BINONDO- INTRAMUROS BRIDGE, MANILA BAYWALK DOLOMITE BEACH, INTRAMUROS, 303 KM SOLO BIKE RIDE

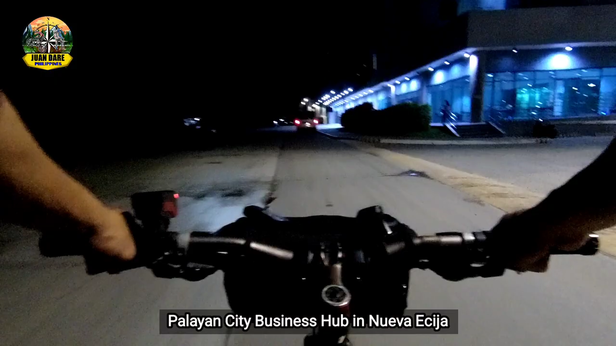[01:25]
Naging maaga yung labas natin ngayong araw kasi kailangan natin mag-adjust ng oras baka matraffic tayo sa Manila.
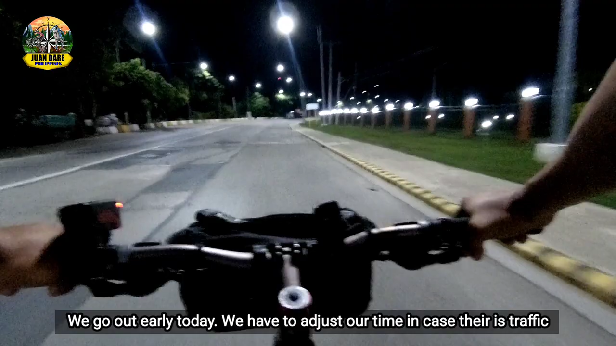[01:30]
Alas 2 na ng gabi, nandito tayo ngayon sa Bangad sa Cabanatuan City.
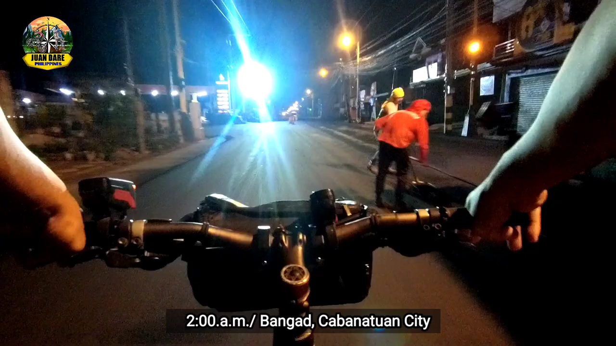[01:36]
Kasalukuyang ginagawa yung kalsada dito kaya one way lang.
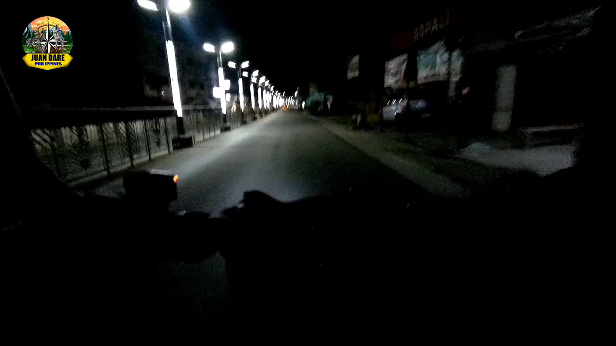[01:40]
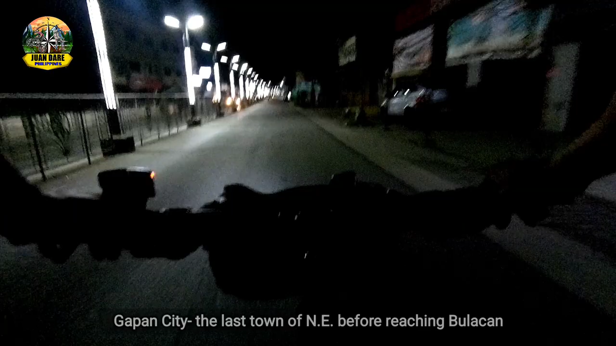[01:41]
Capan City na tayo, ang huling syudad ng Nueva Ecija bago tayo tumawid sa probinsya ng Bulacan.
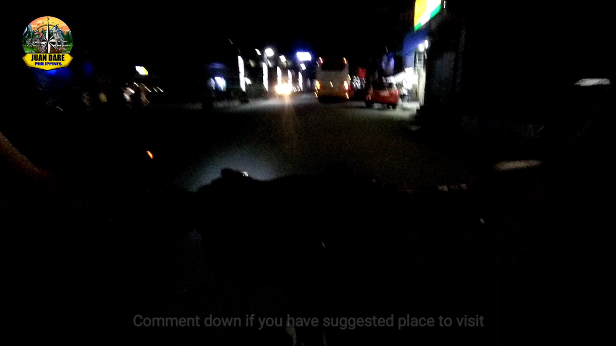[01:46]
Siya nga pala, kung may mga lugar kayo na gusto nyong ipabisita at magawa natin ng video documentation,